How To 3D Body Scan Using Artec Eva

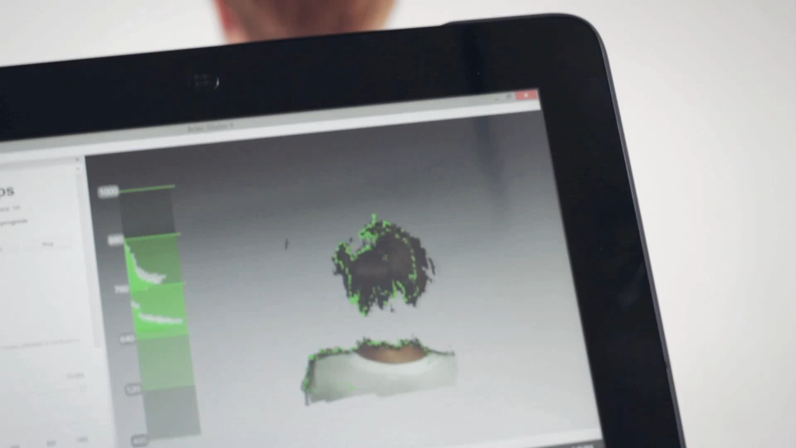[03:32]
Finish scanning the hair at the same angle at which you started scanning the face.